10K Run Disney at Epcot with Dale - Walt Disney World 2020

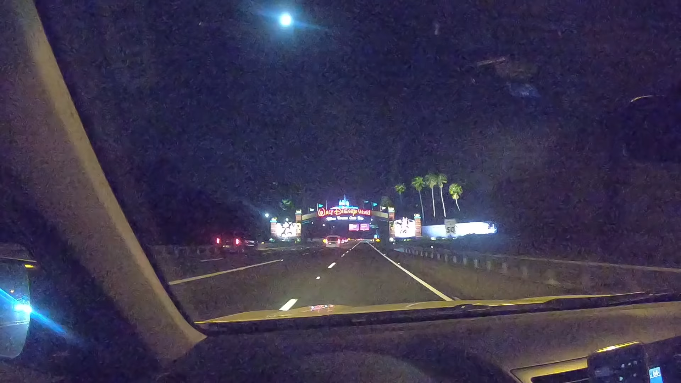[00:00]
where I am headed to the 10K. The day has come.
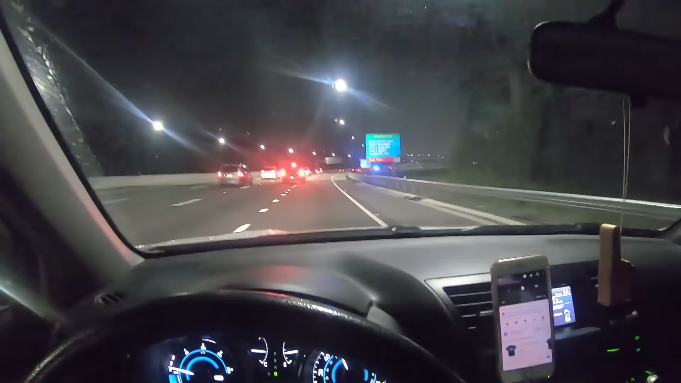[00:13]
Time to run the 10K. And there's people out and about.
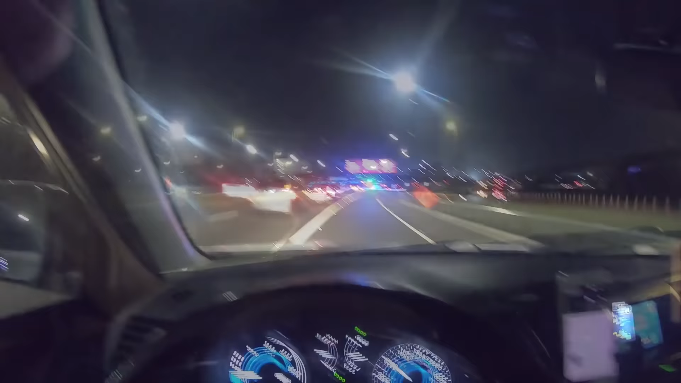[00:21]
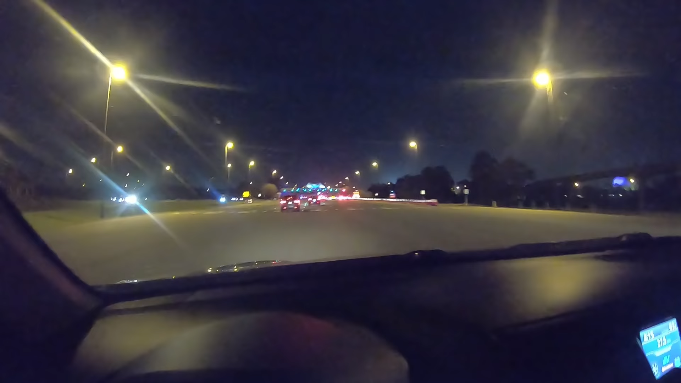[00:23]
Very seldom do you see so much activity at 4 o'clock in the morning at Epcot.
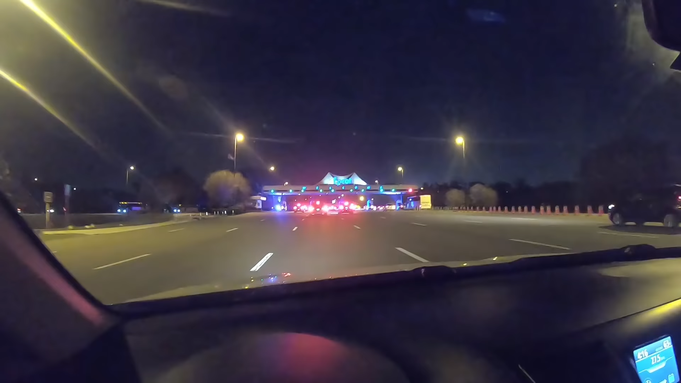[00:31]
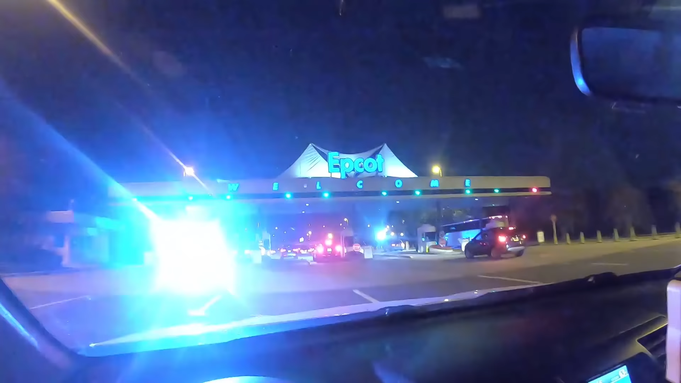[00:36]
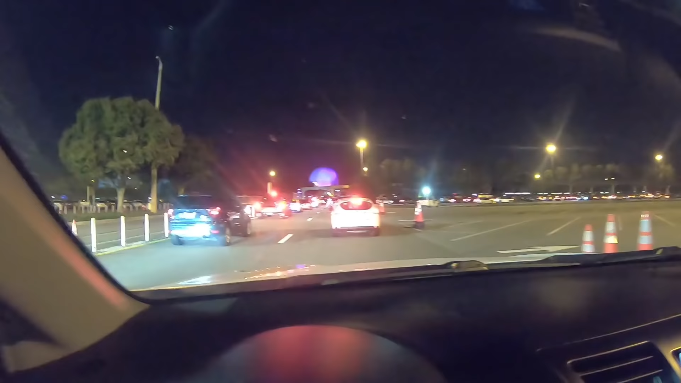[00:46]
There are a lot of cars here already.